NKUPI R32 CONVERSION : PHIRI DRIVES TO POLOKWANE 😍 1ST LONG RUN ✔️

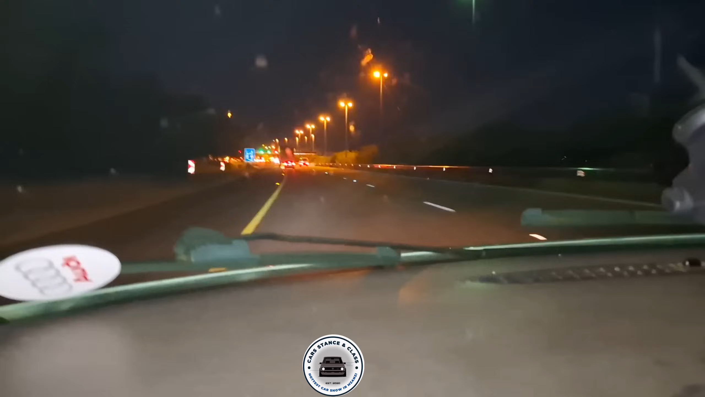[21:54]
Yeah, we're in Grand Scope now. You see, it's very late now, you understand?
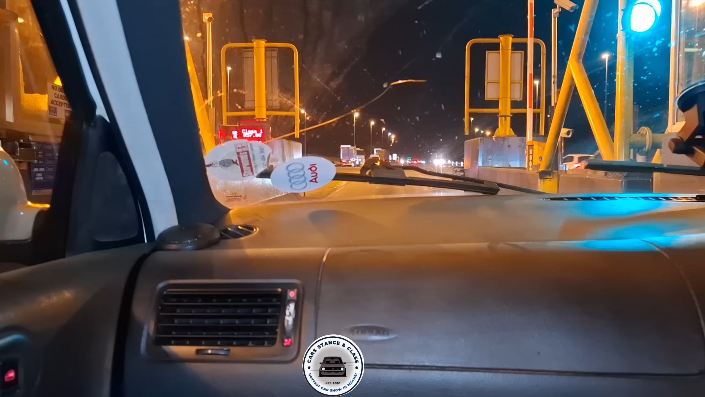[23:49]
Hey, what is that car now?
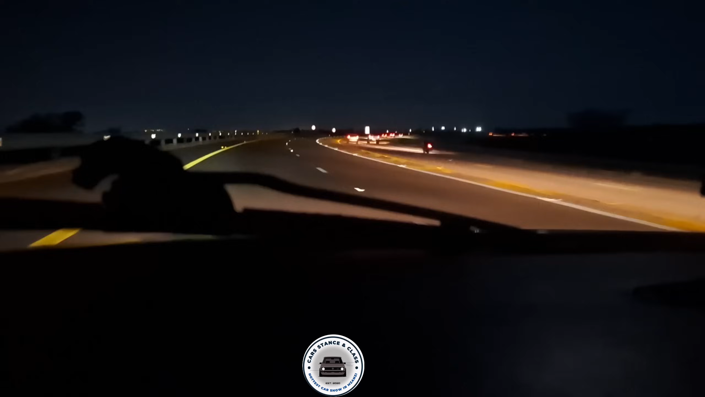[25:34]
Also, the people who don't know Bologwane, this is the view of the entrance of Bologwane. Yes. You are addressing both of them. Both, but. Those who know and those who don't know. Yeah. I can't switch on the flash because Wangwisha.
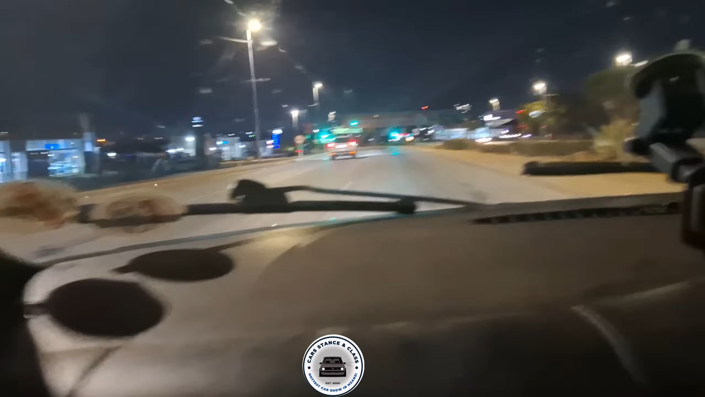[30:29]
You see, people who don't know Limpopo or Polokwane, this is Polokwane.